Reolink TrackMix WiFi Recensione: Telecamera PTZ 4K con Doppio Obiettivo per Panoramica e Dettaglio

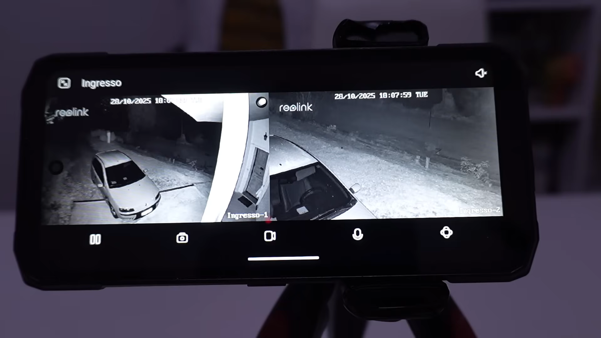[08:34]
E anche col night vision si può attivarla a doppia modalità sia col teleobiettivo e col grandangolare. Adesso andiamo a fare un test. Mia madre sta per uscire dalla casa e appena visto la persona ha acceso il led per monitorare e controllare al meglio la figura. Infatti adesso la posso anche ingrandire. Eccola qua che sta andando verso la macchina. Per cui come avete visto anche di notte ha un'ottima risoluzione. E concludo questa recensione parlando del prezzo.